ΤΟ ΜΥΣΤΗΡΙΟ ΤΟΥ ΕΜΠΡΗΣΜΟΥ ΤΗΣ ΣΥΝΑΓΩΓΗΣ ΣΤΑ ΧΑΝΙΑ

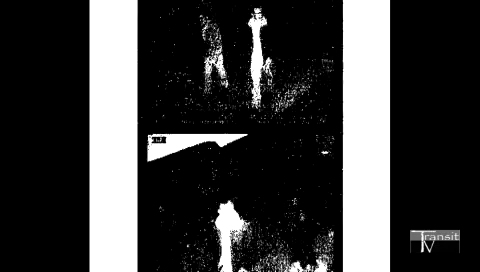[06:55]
Εντοπίζεται μια παρέα τεσσάρων ατόμων να περπατούν στους παρακείμενους δρόμους της συναγωγής, στην οδοκονδυλάκη.